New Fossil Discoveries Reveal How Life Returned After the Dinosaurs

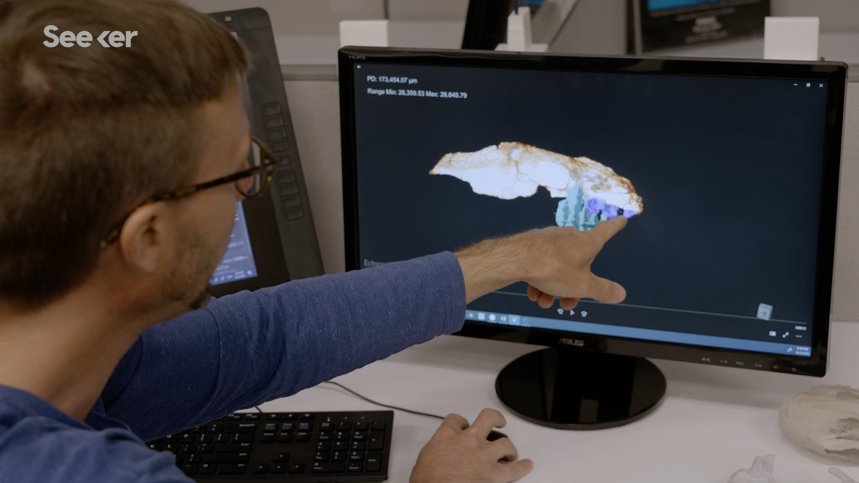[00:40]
We're able to digitally pull out each individual element to see how everything is then connected.
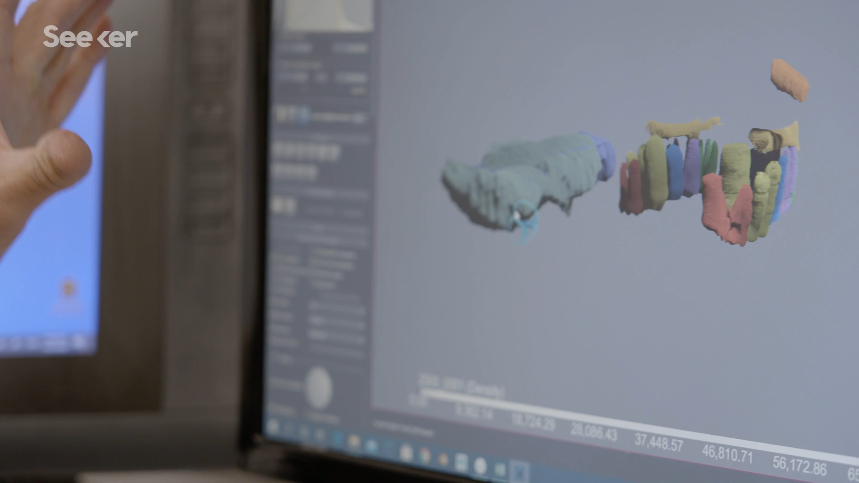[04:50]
We can compare the angles of these semicircular canals to that of modern day animals to figure out where this animal was living. In this case, it seems like this animal was on the ground, sort of lumbering around.